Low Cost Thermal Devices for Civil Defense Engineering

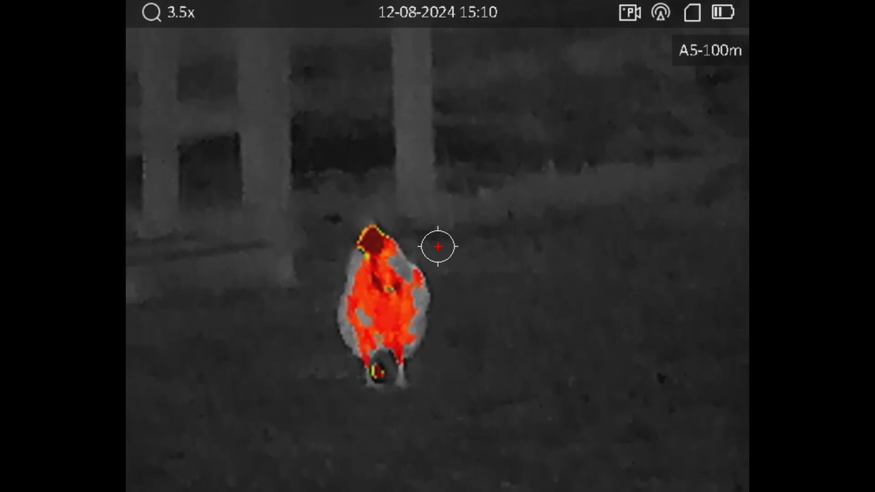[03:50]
x magnitude zoom which makes it difficult for near in engagement but for identification you're going to want as much visual info
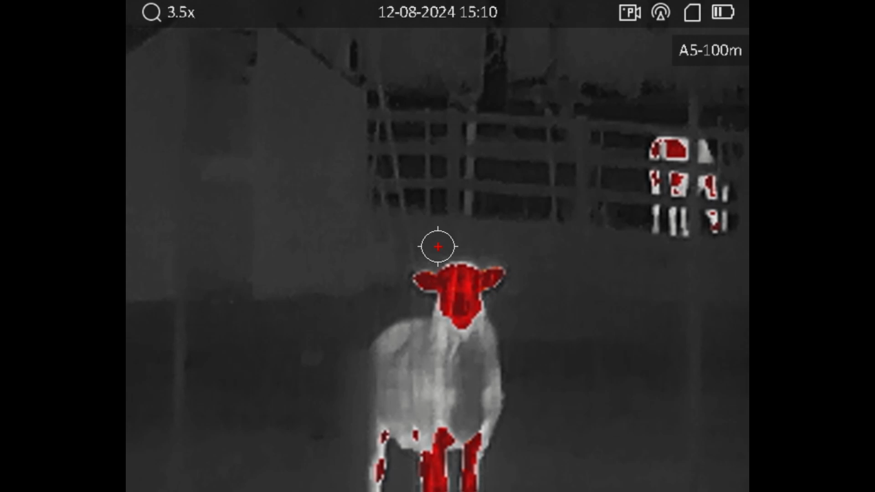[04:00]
on your target as possible so a high res tight field of view will
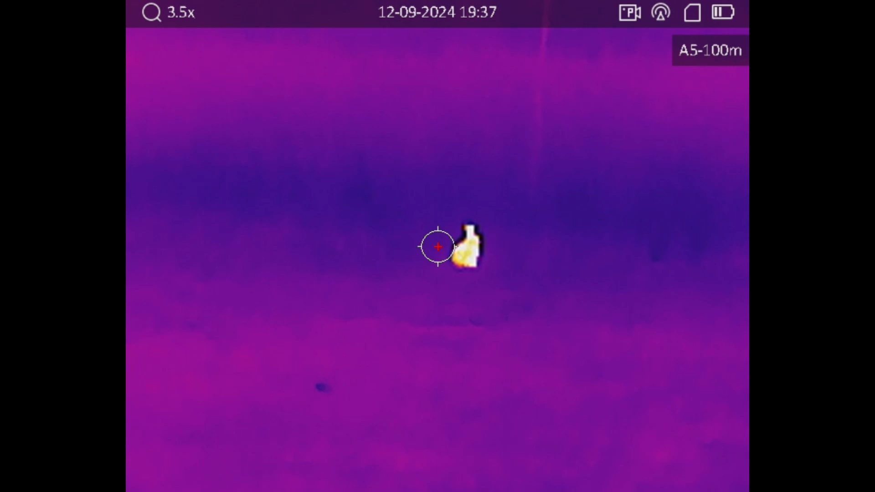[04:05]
be desirable
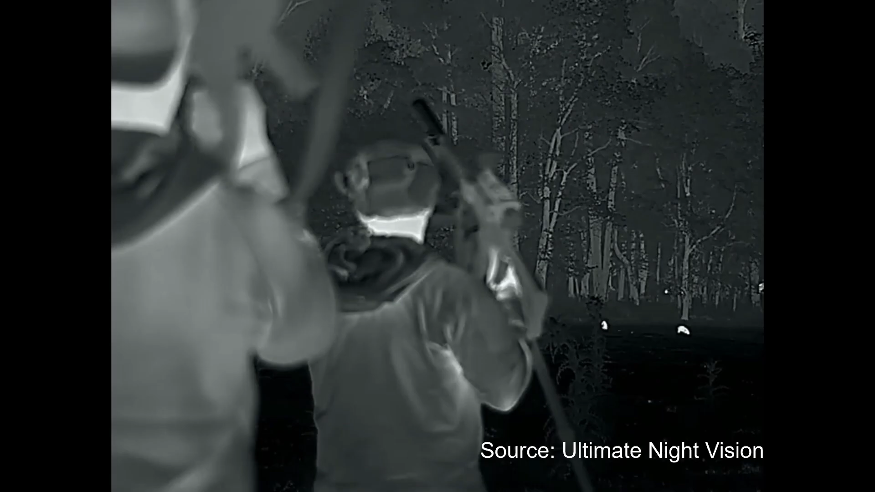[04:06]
that's why nighttime coyote and hog
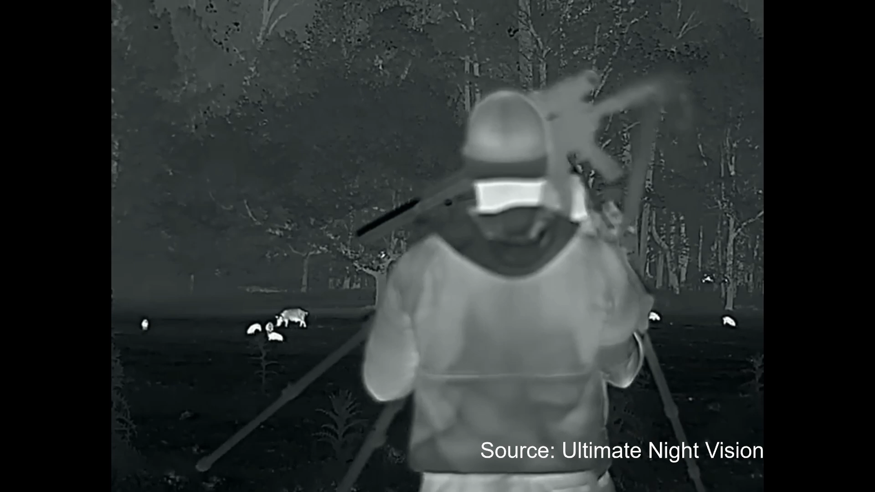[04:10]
hunters often mount their rifles on tripods because they're so unwieldy
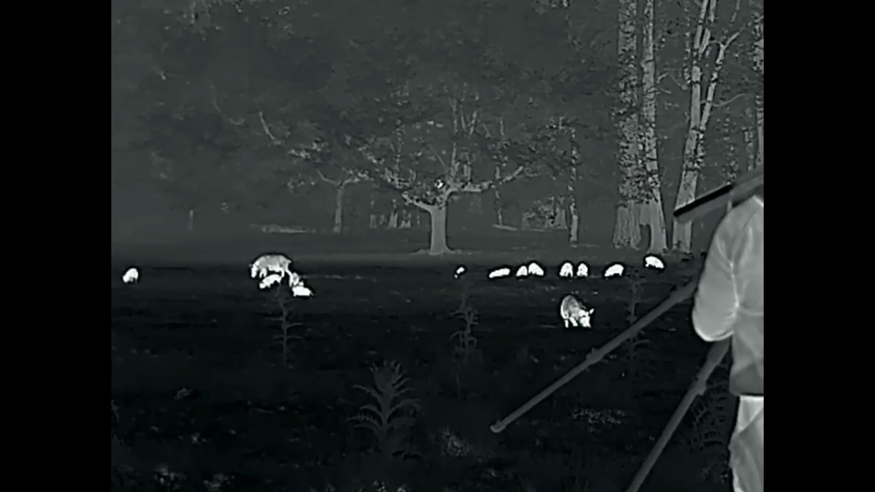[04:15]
a wider field of view gives you a broader panoramic view
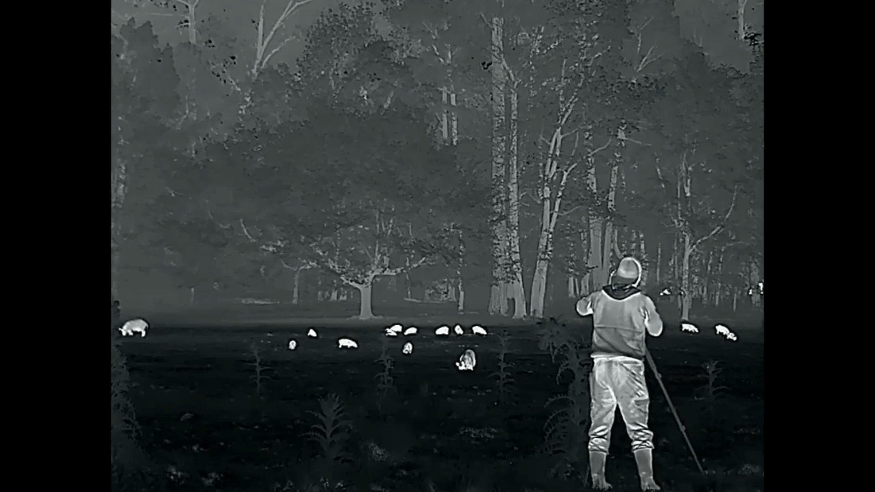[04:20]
which is great for situational awareness but it gives you less detail
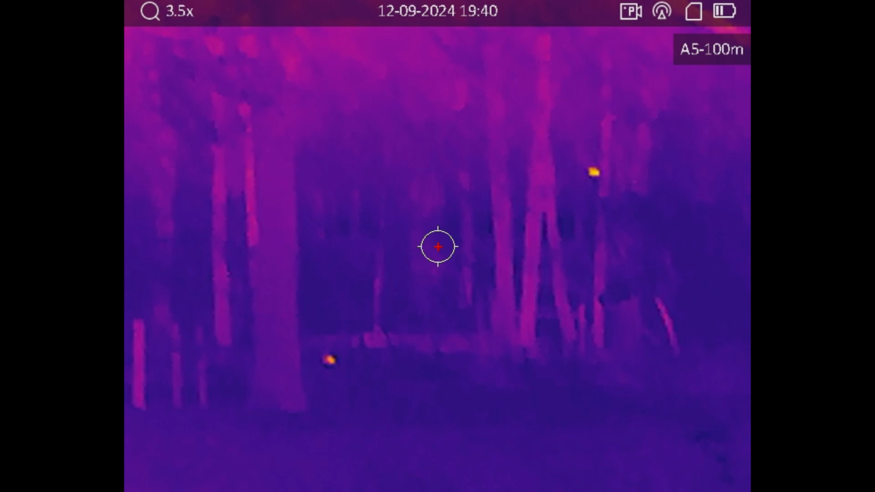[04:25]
a narrower field of view offers much more detail at distance useful
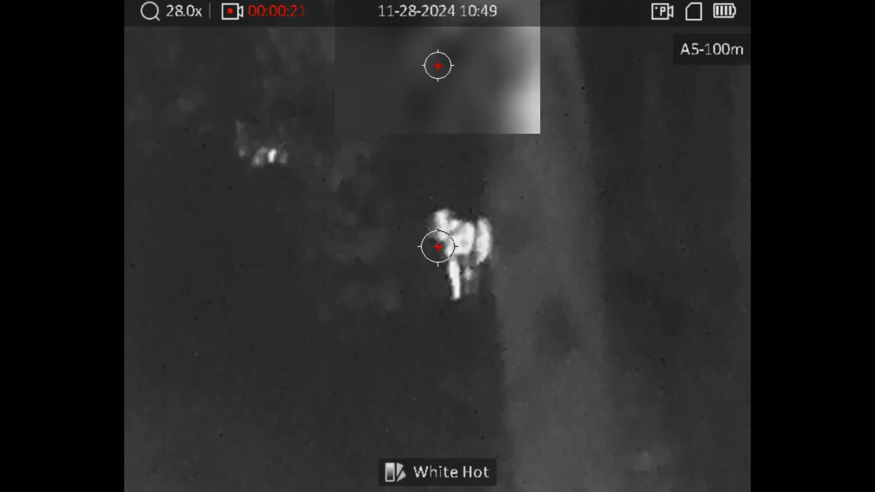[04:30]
for precise target identification but with less area
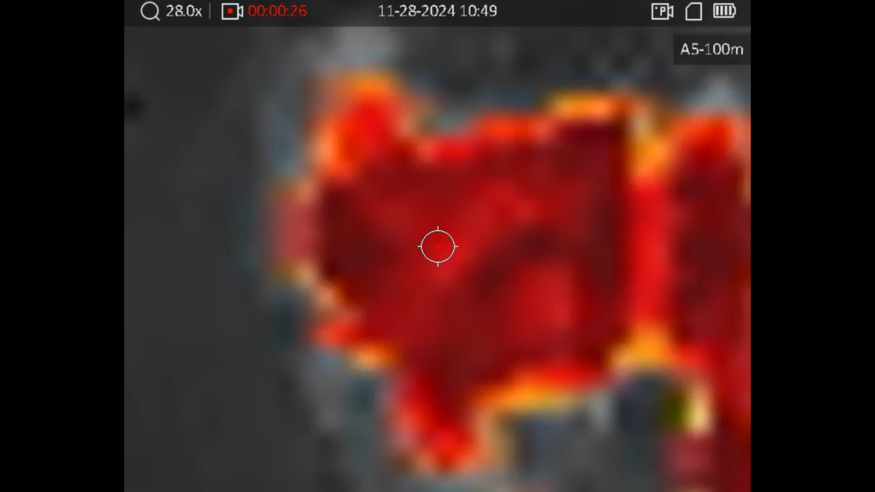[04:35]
to cover it is going to be like looking through a paper towel tube
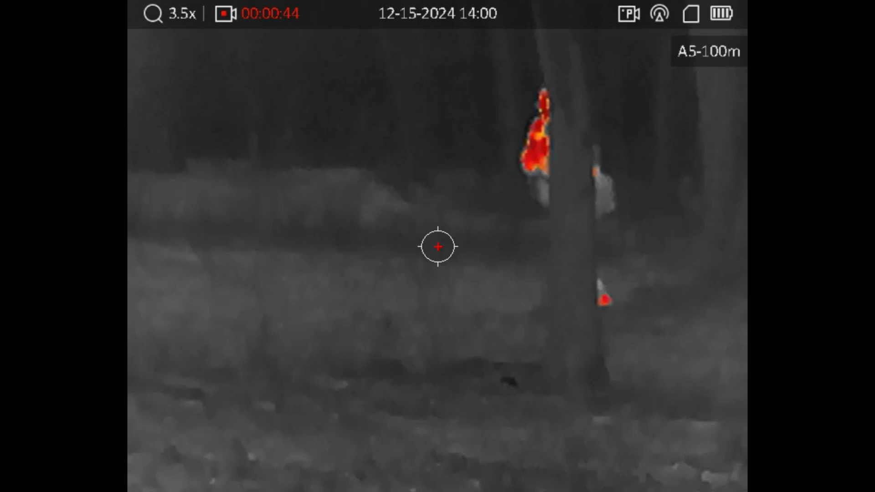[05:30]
all the time when you're just scanning they will keep your hands free to handle your weapon though and providing you a direct line of sight through your firearms optic so that's obviously crucial in tactical situations where you want to be fighting while remaining undetected but to be honest every time i put this thing
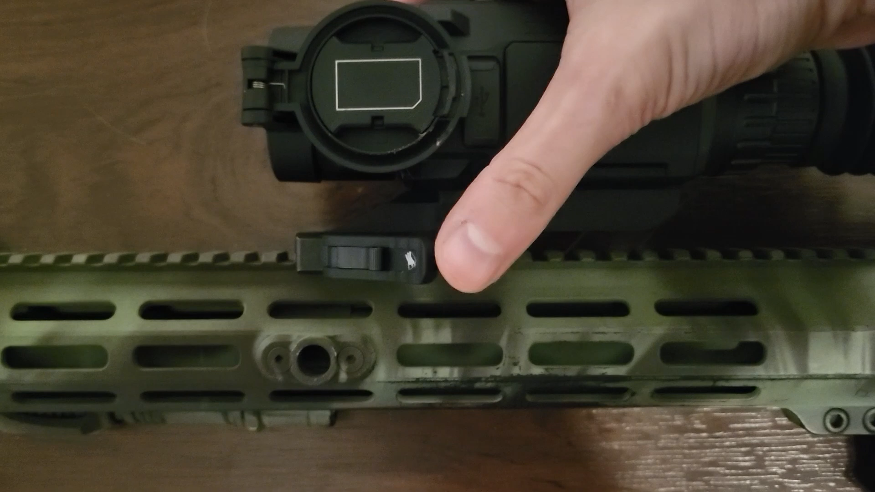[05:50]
on my rifle i end up taking it off again to use as a handheld so i do like having the ability to use it as a weapon optic but as
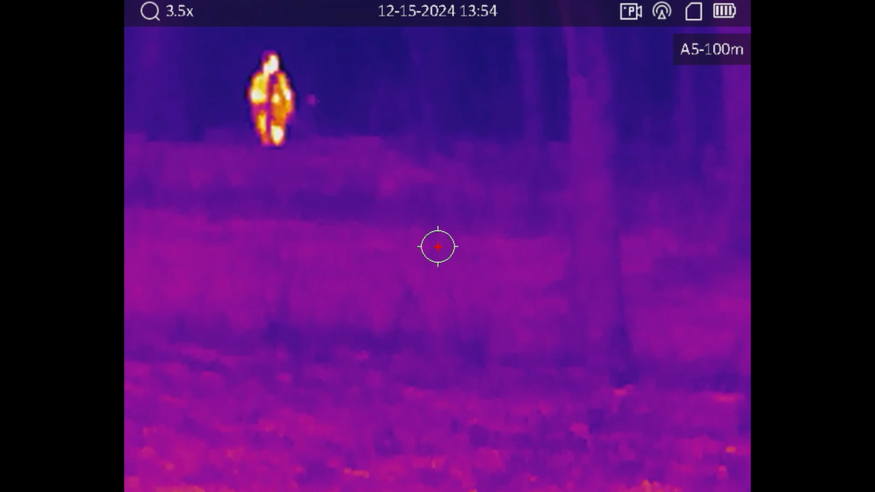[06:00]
a civilian you will be much more likely to need intel rather than a firefight i mean who needs a firefight handhelds are a bit cheaper anyway so something to think about
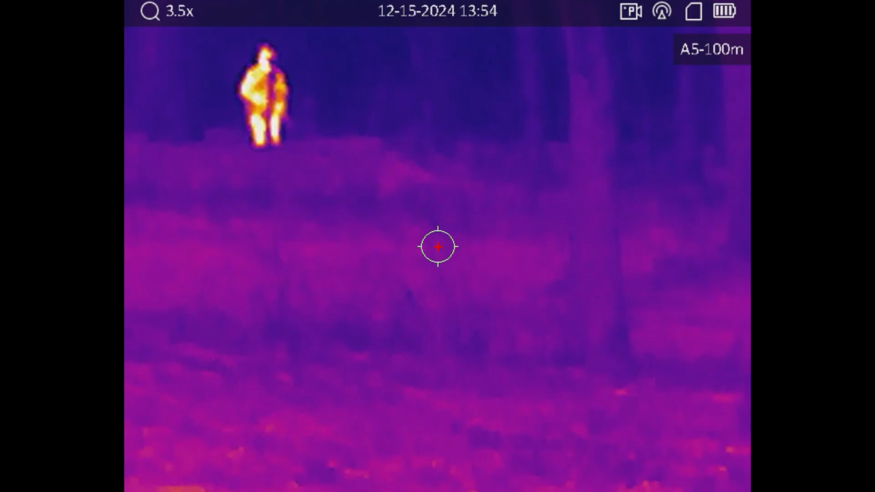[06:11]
one interesting thing that i want to talk about mechanically
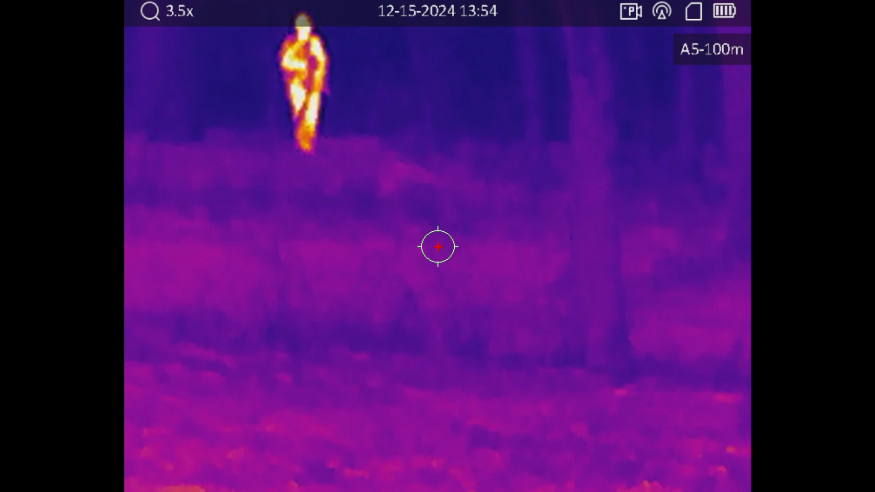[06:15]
about thermals is inside there is a little shutter usually and
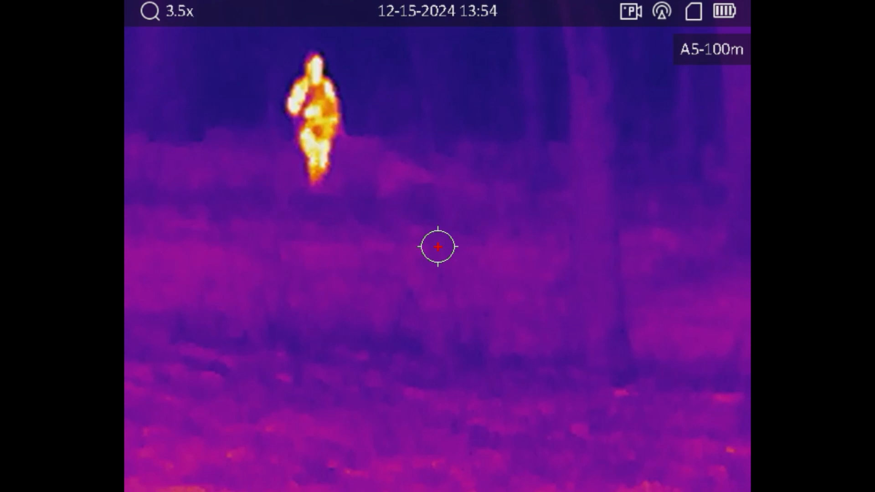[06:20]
that shutter will close periodically to recalibrate the mechanism and it needs sometimes after a while the image will get a little bit
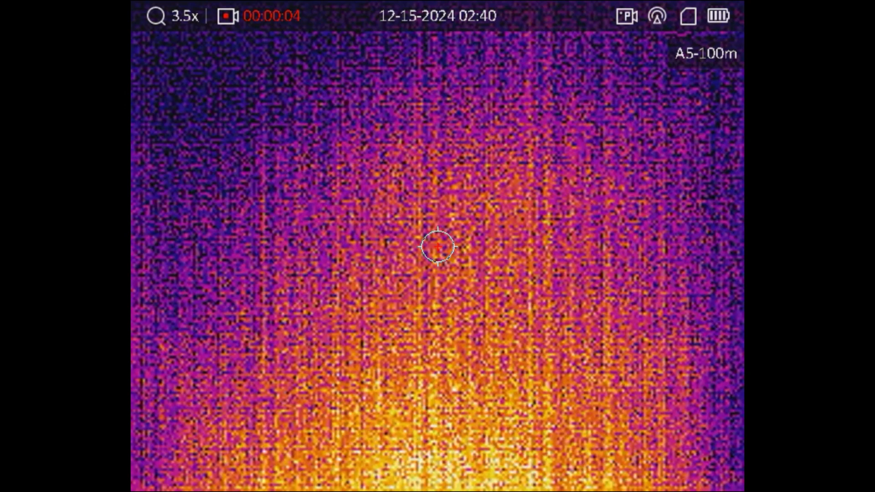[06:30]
grainy and that's because it will lose that difference between the magnitude of the the heat signatures and so it needs to recalibrate
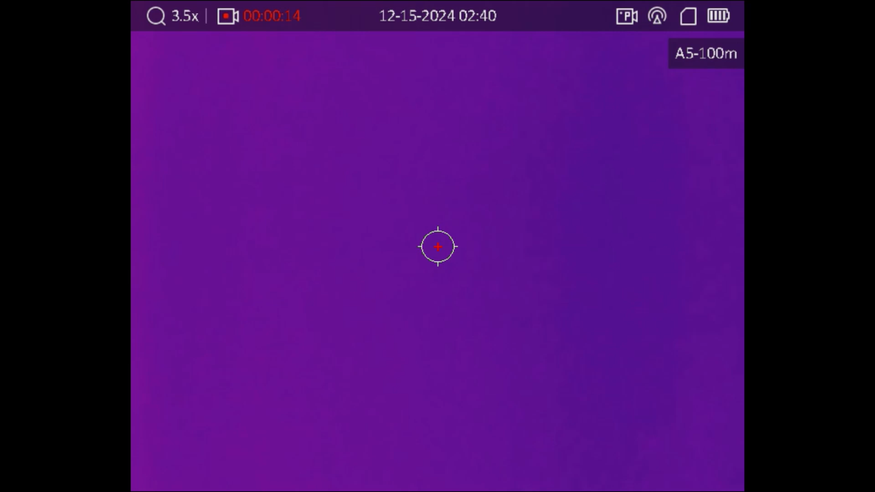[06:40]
by looking at a thermally uniform temperature so but the problem is this will cause your your
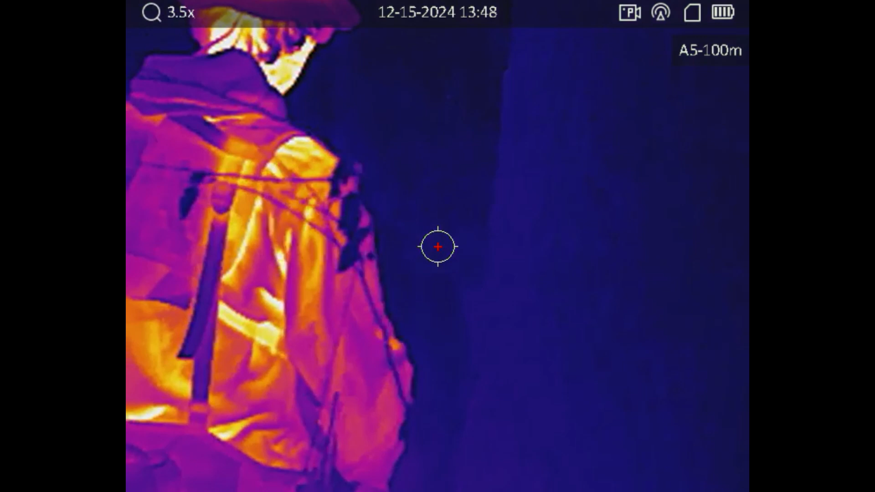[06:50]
image to freeze for a few seconds so if you are in a tactical situation
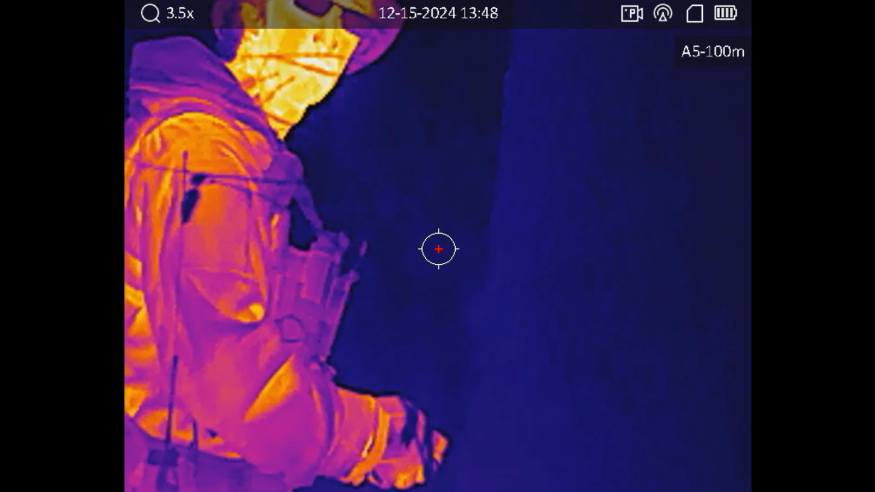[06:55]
that could mess you up so you're able to turn that automatic recalibration off and then
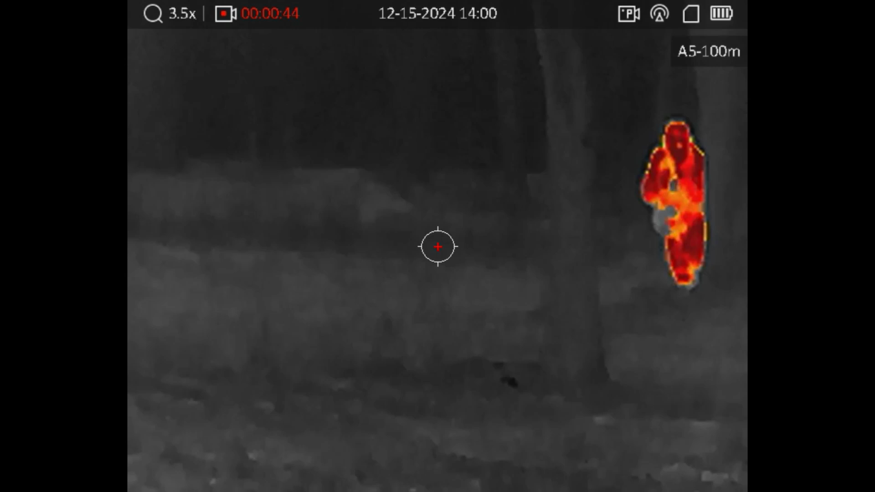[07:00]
whenever you have a free moment you can manually trigger the
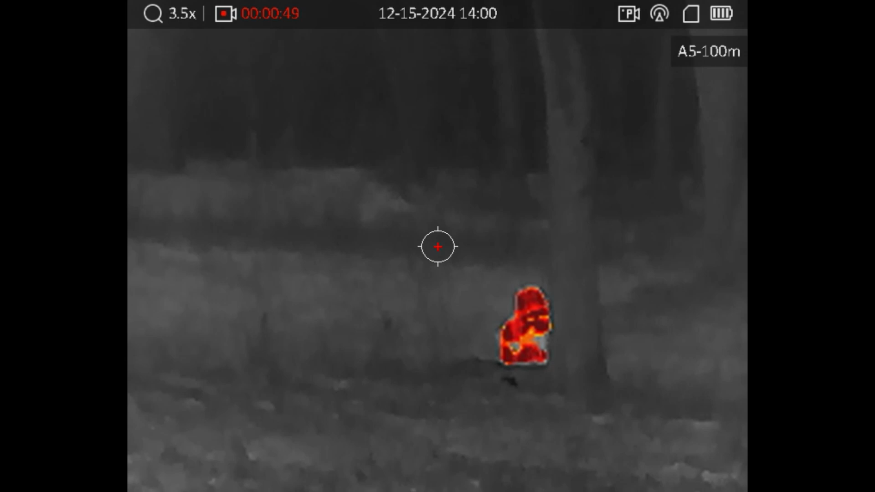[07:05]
calibration and it only takes about a second on mine so but you don't want
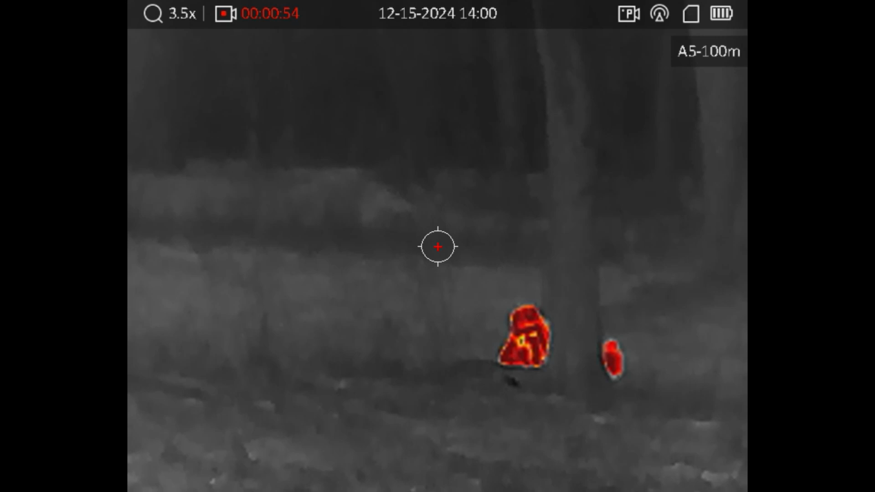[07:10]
that to be a second where you're being shot at now before we talk about thermal camouflage i did want to highlight this